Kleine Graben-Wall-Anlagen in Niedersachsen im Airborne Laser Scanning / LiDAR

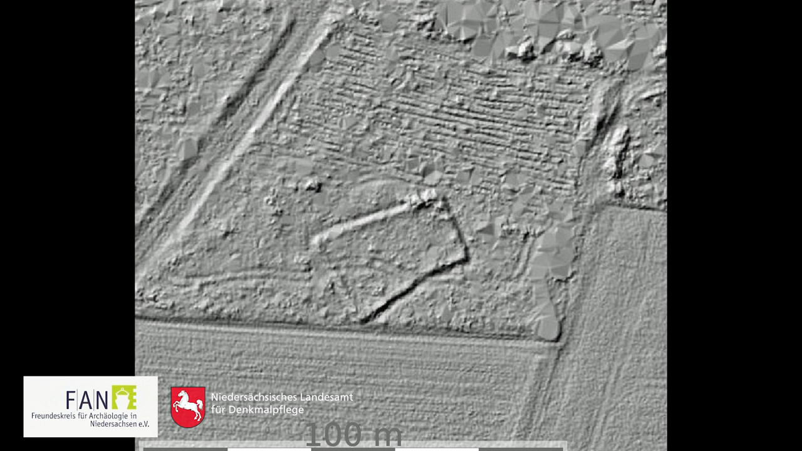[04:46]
Wie könnte man das machen mit allen möglichen Methoden, Absucher auf dem Acker, Geomagnetik, Pürkauer Stab, habe ich eben schon erwähnt, Metallsuchgerät.
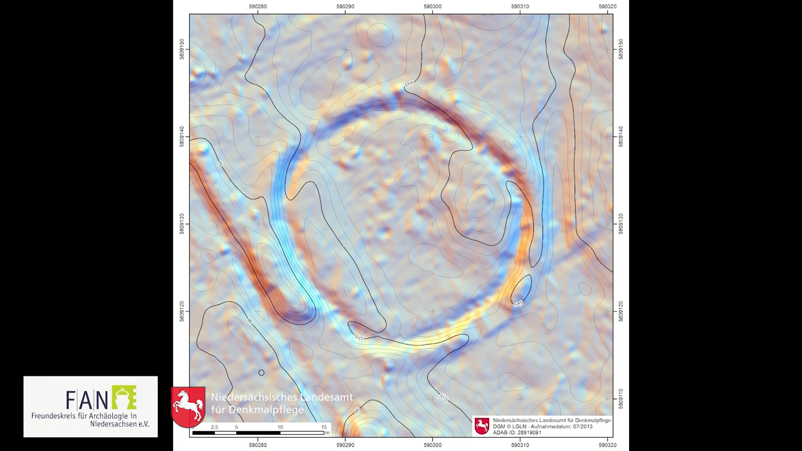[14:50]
Da kommen wir noch drauf. Und dann haben wir hier noch Eikenrode Nummer 1. Da ist das Besondere, dass der Erdball von innen nach außen aufgeworfen wurde. Und dann noch als letztes Beispiel für runde und ovale Bienenzäune haben wir Marbostel 39.
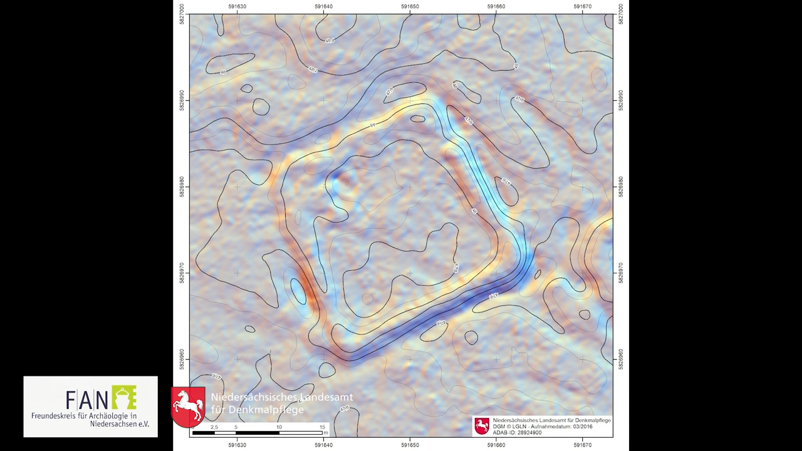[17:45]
Einmal hier Hohne Nummer 9 im breiten Fährbusch hat der Friedrich gefunden. Genau wie auch Umann Nummer 2 vom 1786.
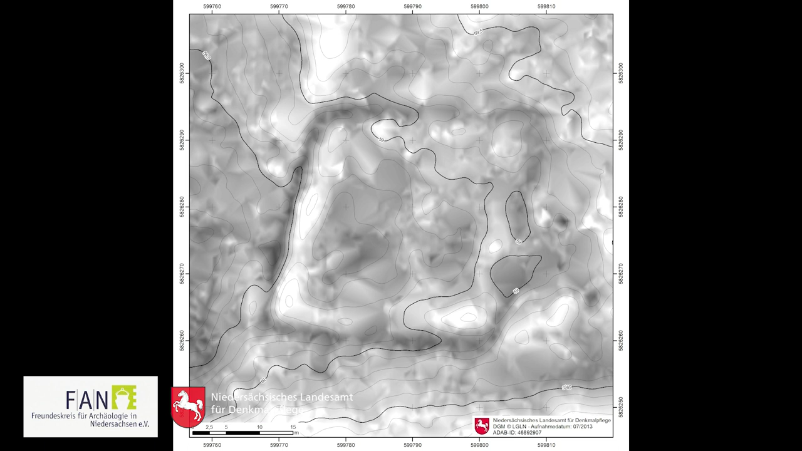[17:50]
So ein bisschen leicht verschoben, das Rechteck.
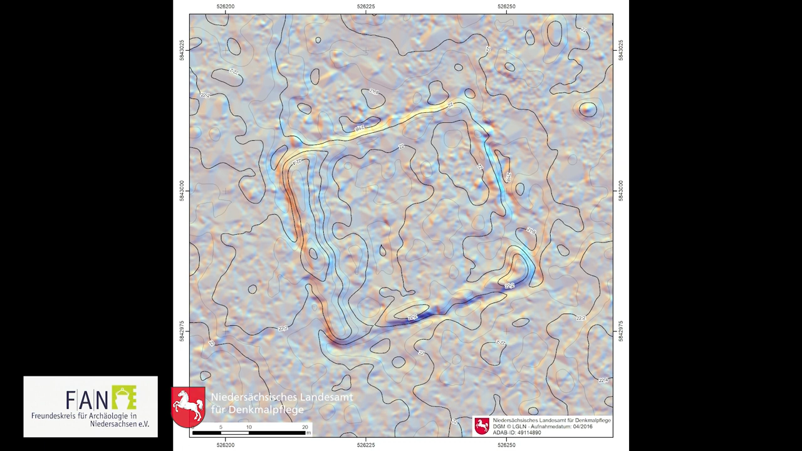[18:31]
Also wenn man jetzt einfach nur von der Form geht, dann ist die Vergleichbarkeit schon gegeben zwischen Grabanlagen und Bienenzäune. Hier sehen wir nochmal den Hitzacker in einem Dünenteil gleich mehrere der quadratischen Welle.
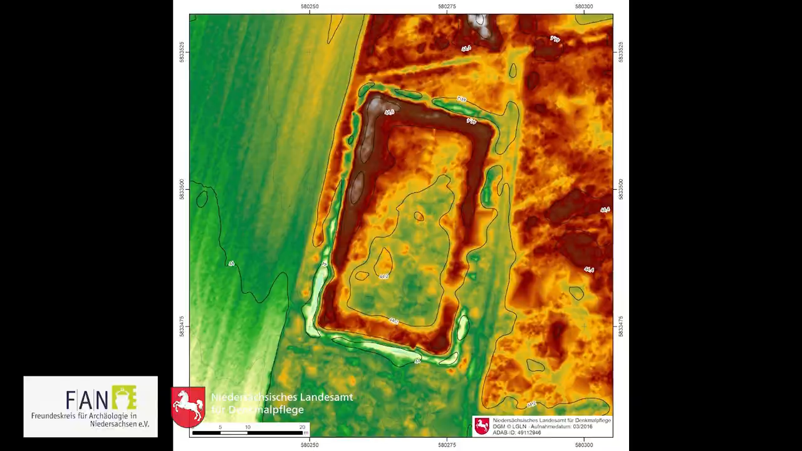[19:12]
Aber ich glaube, diese rechteckigen, länglichen Anlagen sind einfach auch wieder relativ neu. Und da drin stand dann auch ein länglicher Bienenstand.
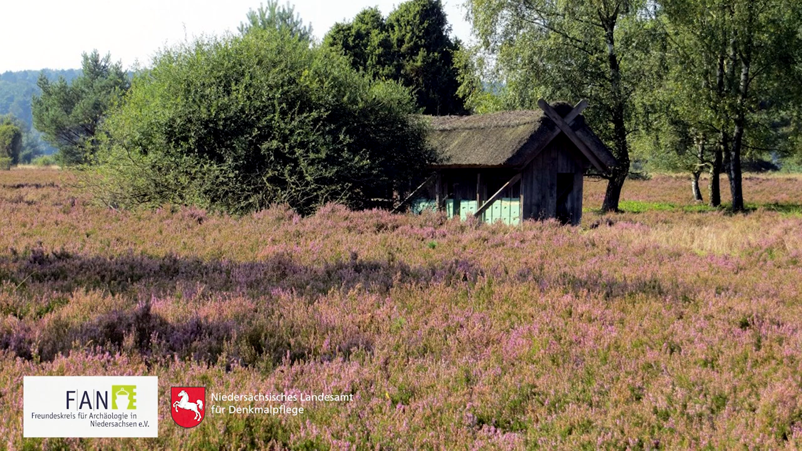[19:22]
Es gab sogar welche, die man abbauen konnte, die also transportabel waren. So, das waren die rechteckigen und die runden Anlagen. Und dann gibt es auch unbestimmte. Hier zum Beispiel sehen wir eine Hasefeld 134.
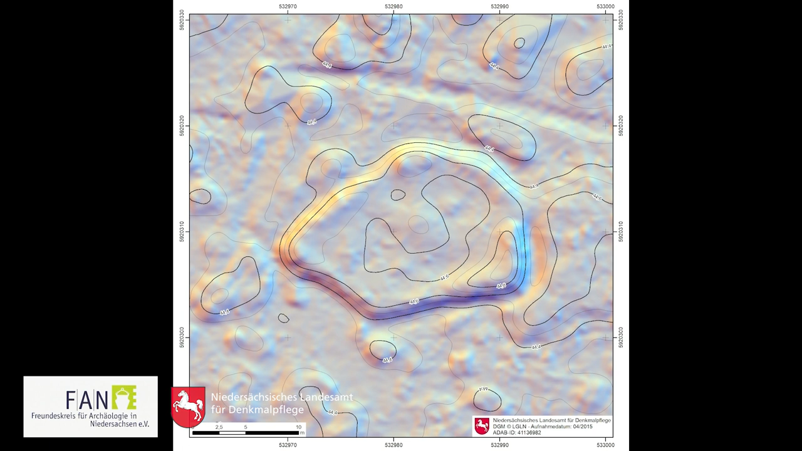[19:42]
Der Kreisarchäologe hat da sehr viel probiert, um herauszufinden, um was es sich handelt. Aber es gab kein Ergebnis. Und ich vermute, es ist auch ein Bienenstand gewesen, wo man sich aber nicht viel Mühe gemacht hat, da jetzt eine schöne Form zu erzeugen.
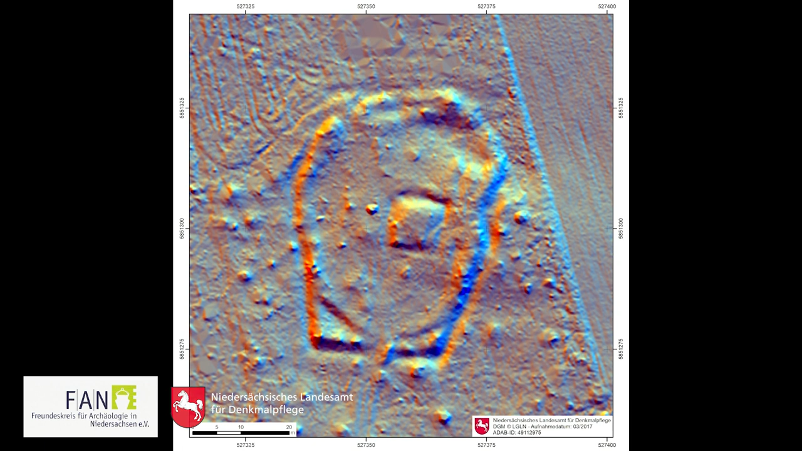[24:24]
Auch hier nochmal die Spiegeleiform in Eilweser 38.
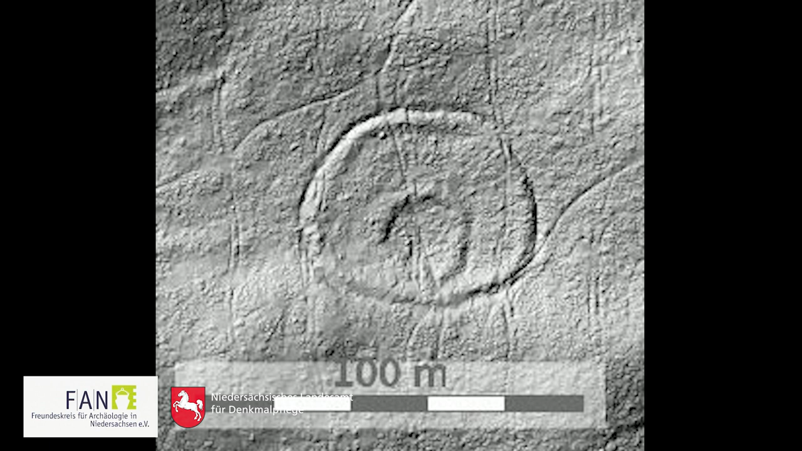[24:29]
Und in Rodewald 47.
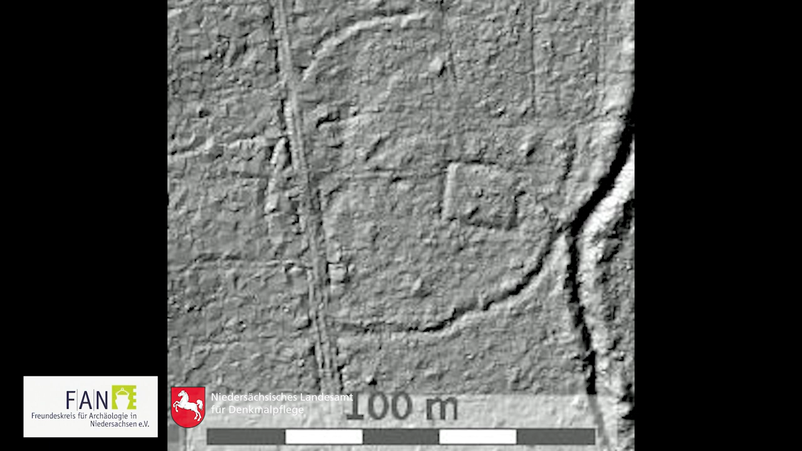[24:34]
Und dann sehen wir noch hier eine Anlage in Rodewald,
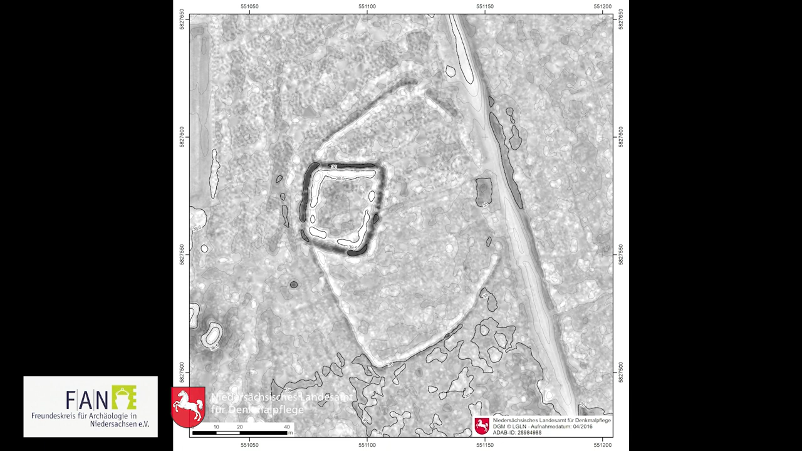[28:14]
Wir sehen einen Schafsteil mit Graben rundherum und rundherum dann noch einen weiteren Bereich, ein Gatter, ein Außengatter. Und danach habe ich jetzt mal geguckt nach weiteren Beispielen, die ähnlich sind, zum Beispiel in Medingen oben in der Heide sehen wir hier ein 100 Meter langes Gehege und auch am Ende diesen Schafsteil,
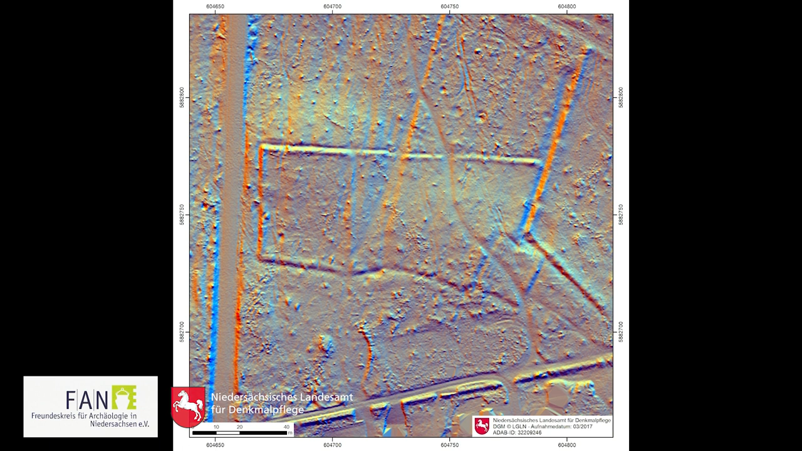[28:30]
so deute ich den. Oder hier in Bansen sehen wir solche langen Welle, die sicher irgendeine Art Viehtrieb regulieren sollten.
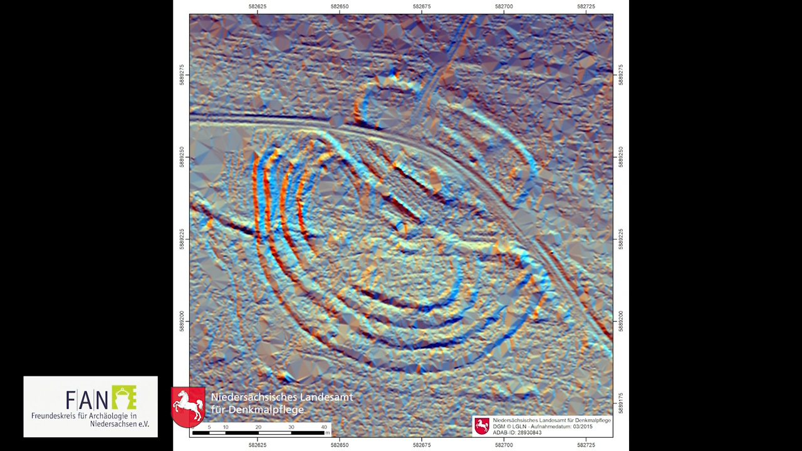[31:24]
da sehen wir inmitten der Heidefläche in einem Laubfalt ebenfalls eine Stallung und eine vierfache Grabenwallanlage nach der einen Seite. Und wir können uns das nicht anders erklären, jedenfalls der Schäfer kann es sich nicht anders erklären, als dass das auch der Milcherzeugung diente,